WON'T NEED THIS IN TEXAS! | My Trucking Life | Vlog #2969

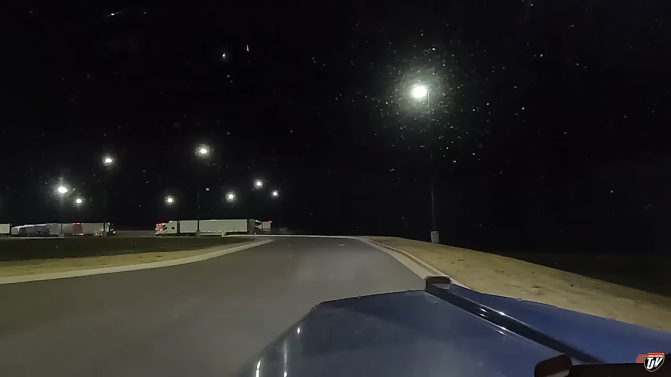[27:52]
Maybe not, but if it is full, my next option is to go to Cowboys Travel Plaza, which is just like another 15, 20 miles down the road south. Oh, it looks like there's some parking available here. Let's see if I can find a good spot.
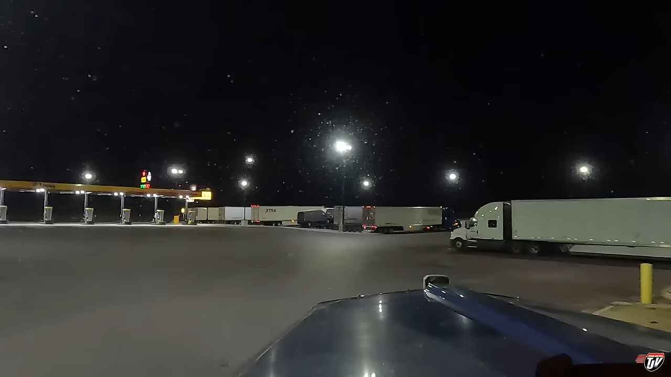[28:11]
It's like a little Ma and Pa truck stop down the road that I was thinking of going to if I couldn't find any parking here, but I might get lucky. Oh, I will get lucky. Oh my, there's like nobody here. Oh, that's because it's New Year's. Everybody's at home. That's right. That's right. Okay, good. Well, then we're staying here for tonight. Why are all the spots numbered, though? Do we have to pay?
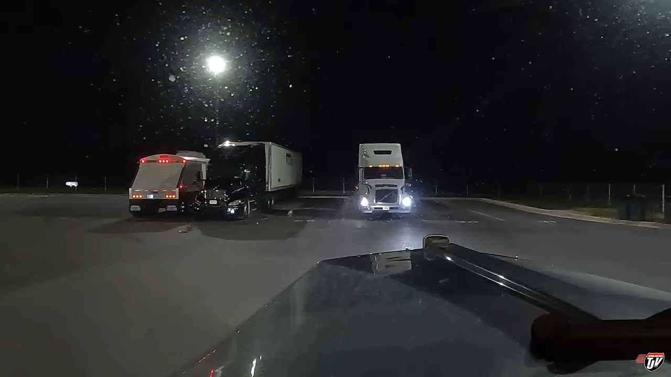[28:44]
It's empty. I'd like to know why all the spots are numbered. Usually that means you got to pay for your spot. I don't like that. But it is what it is if that's the case. We'll find out. Now I found a great spot here.